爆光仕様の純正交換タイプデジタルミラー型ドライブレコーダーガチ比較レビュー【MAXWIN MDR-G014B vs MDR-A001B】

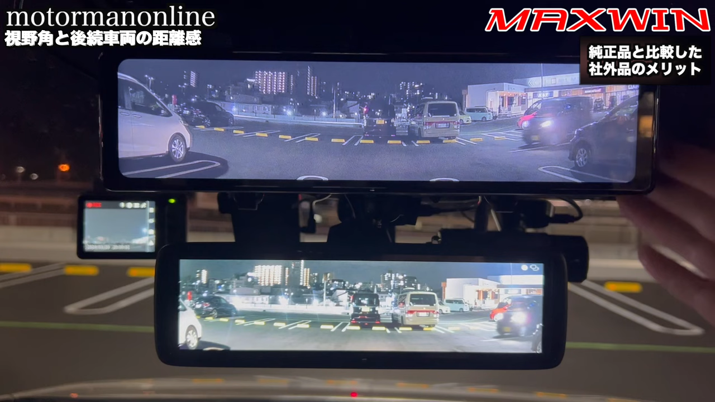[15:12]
でこの状態で A001 とだいたい同じぐらいの距離感になるということになります。ちなみにこちらの A001 はどのぐらいまで埋めることができるのかということなんですけれども、この 1.6× というところを押します。そうしますとこれだけ距離感を埋めることができるということなんですけれども、後続車両との距離感をできるだけ埋めたいということなのであれば、